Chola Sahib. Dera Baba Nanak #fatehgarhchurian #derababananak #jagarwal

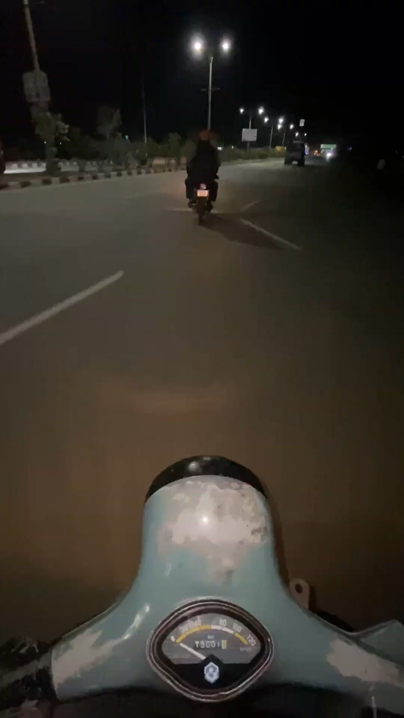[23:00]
ਲਓ ਜੀ ਵੀਰ ਹੁਣ ਆਪਾਂ ਚੱਲੇ ਵਾਪਸ ਘਰ ਨੂੰ, ਘਰ ਦਾ ਵਲੋਗ ਆਪਾਂ ਕਰ ਲਿਆ ਸ਼ੂਟ। ਮੈਂ ਹੁਣ ਆ ਗਿਆ ਚੇਤਕ ਦੇਖਣੇ ਤੇ
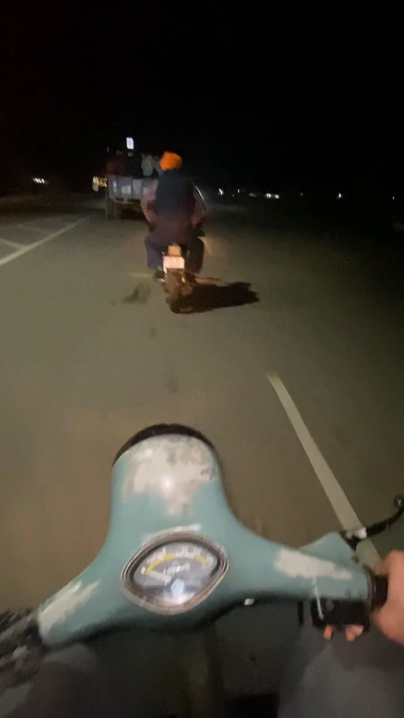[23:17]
ਪੂਰੀ ਐਸ ਠੰਡ ਪੂਰੀ ਲੱਗ ਰਹੀ ਹੈ, ਕੋਈ ਗੱਲਬਾਤ ਨਹੀਂ ਵੈਸੇ ਤੇ
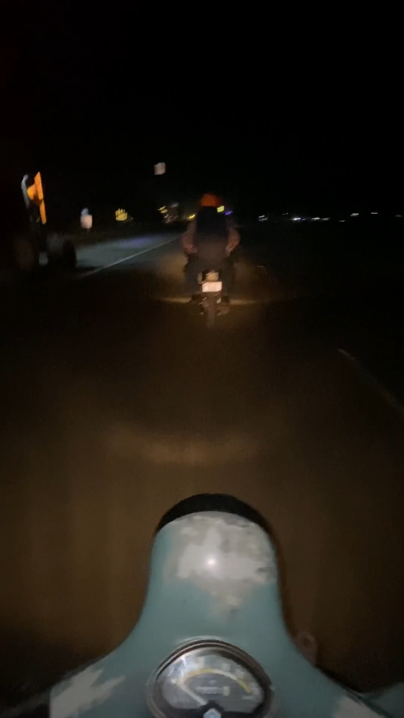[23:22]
ਆਪਣਾ ਅੱਗੇ ਬਾਈਕ ਚਲਾ ਰਹੀ ਆਪਣੀ ਆ ਤੇ ਹੁਣ ਆਪਾਂ ਚੱਲੇ ਘਰ ਨੂੰ ਵਾਪਸ ਰਵਾਨਾ ਹੋਣ ਲੱਗੇ ਹਾਂ, ਤੇਰੇ ਨਾਲ ਬੜੇ ਗੱਲ ਚੱਲਿਆ ਵਾਪਸ।